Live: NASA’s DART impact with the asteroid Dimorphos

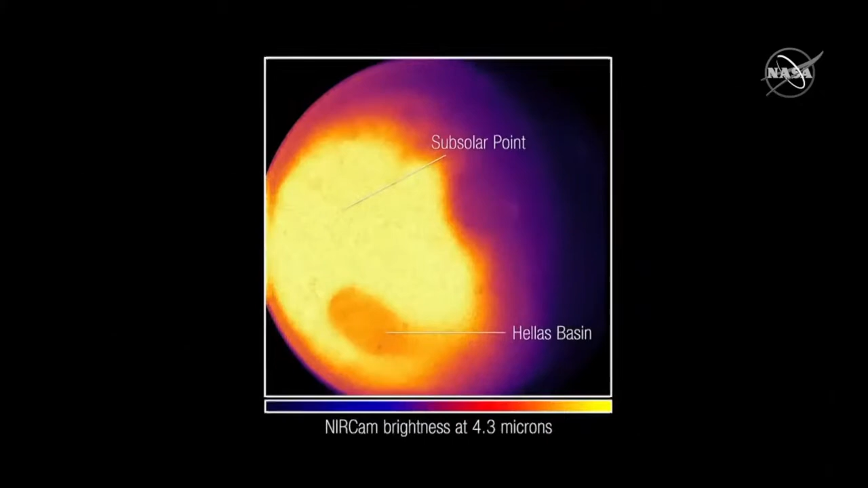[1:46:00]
as well as thermal emission, or light given off by the planet as it loses heat.